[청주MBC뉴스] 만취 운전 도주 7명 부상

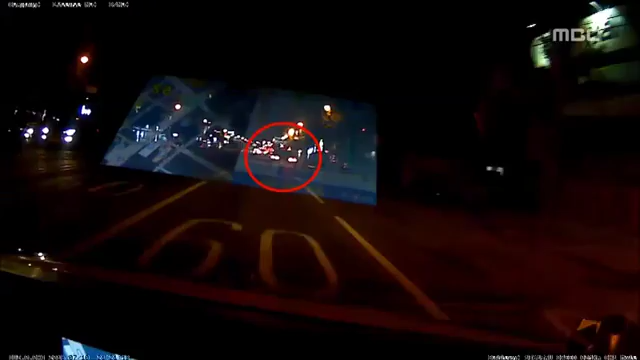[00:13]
흰색 승용차가 차선을 지그재그로 넘나들며 아슬아슬 운전합니다. 차선을 바꾸며 깜빡이 등도 켜지 않습니다. 수상히 여긴 버스기사의 신고를 받고 출동한 경찰이 멈춰세웠지만 신호가 바뀌자 그대로 달아납니다. 도심 한복판에서의 도주는 신호대기
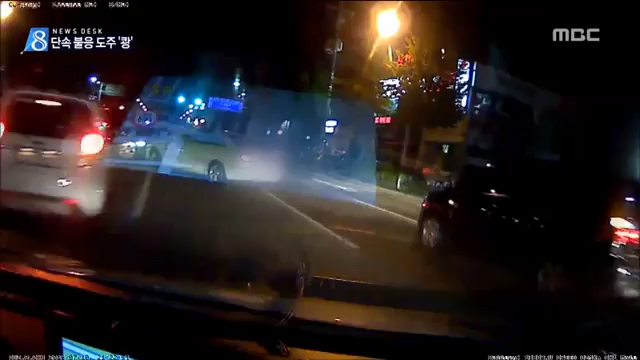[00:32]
중이던 승용차를 들이받으며 차량 넉대가 부딪히는 사고를 내고서야 끝이 났습니다.